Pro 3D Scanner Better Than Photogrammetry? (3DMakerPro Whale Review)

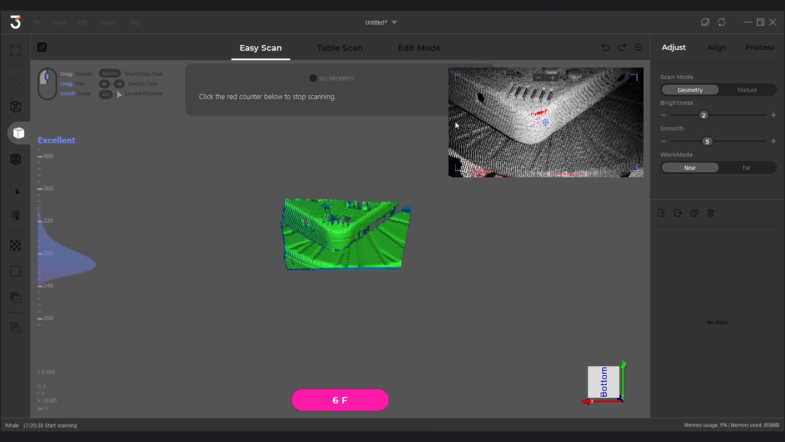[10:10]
And finally we're scanning a really difficult object, a quite matte but also very featureless tiny hand.
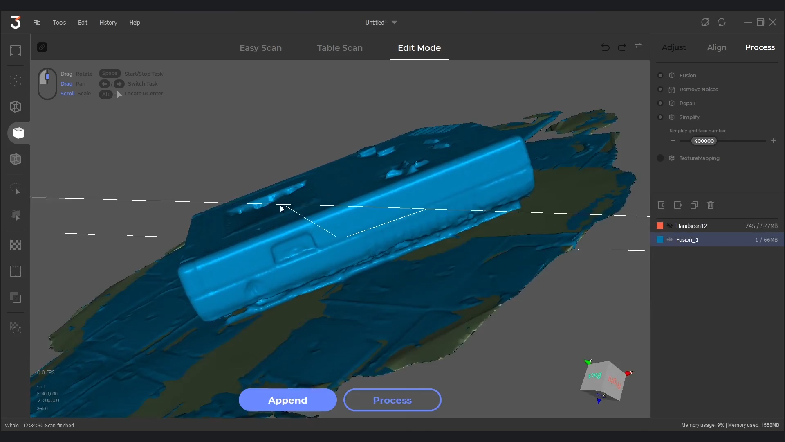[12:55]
Yes, the buttons are a bit wonky, and the screen is really nothing to cheer about, but that much was expected.
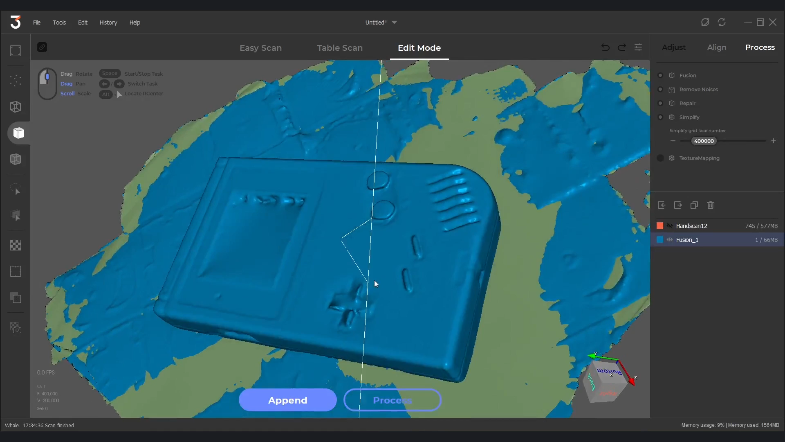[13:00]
Reflective objects are simply nigh impossible to get right.
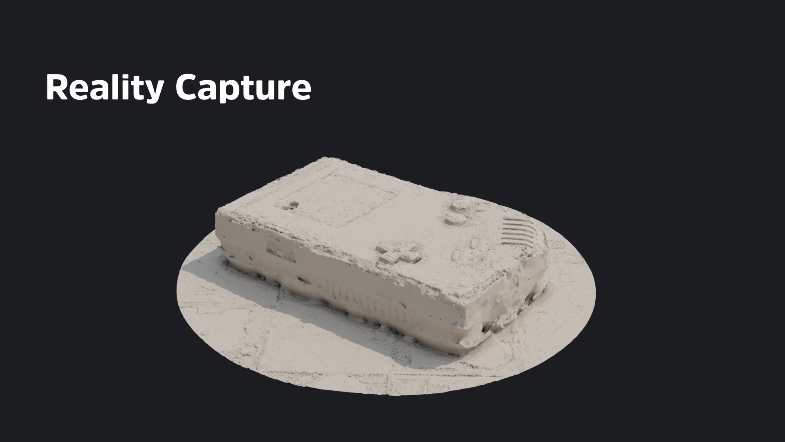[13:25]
The whole Gameboy is distorted and there is a lot of noise in the surface of the model.
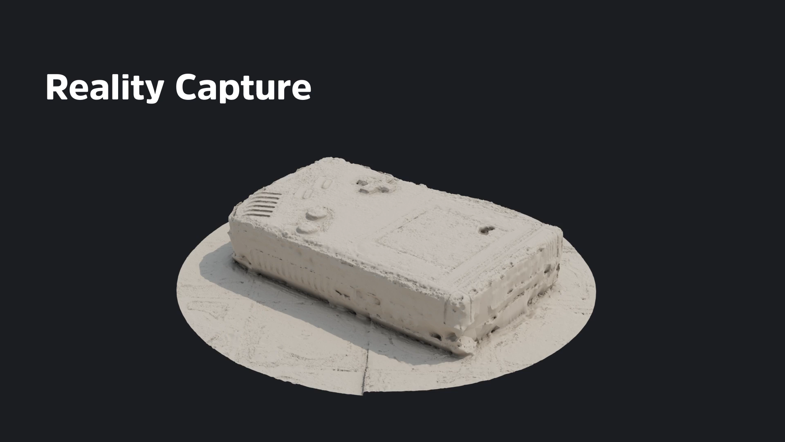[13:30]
Where they have been reasonably the same so far, here is where Whale really shows its strengths and inches ahead with the finish line coming up.
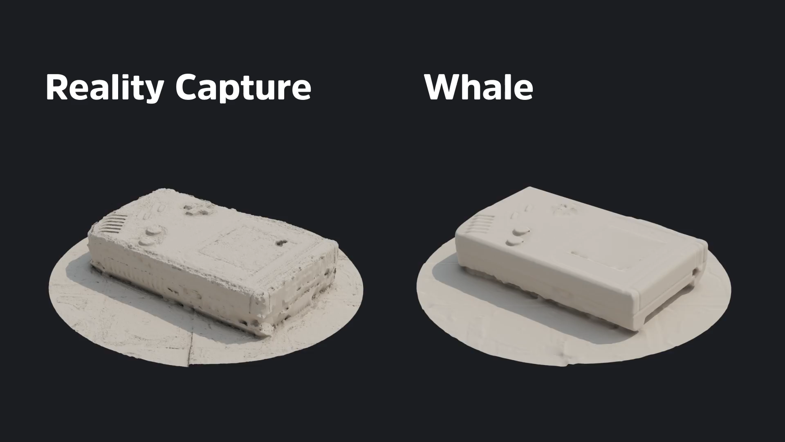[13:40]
As I mentioned in the beginning of the video, Whale also has a turntable which you can use to scan smaller objects.
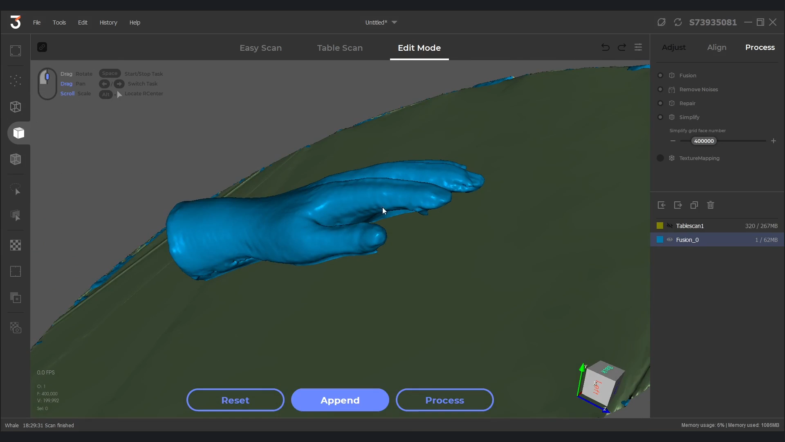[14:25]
After turntable scanning the hand sure does have some deformations, but I am very impressed with how well Whale managed to capture the hand overall.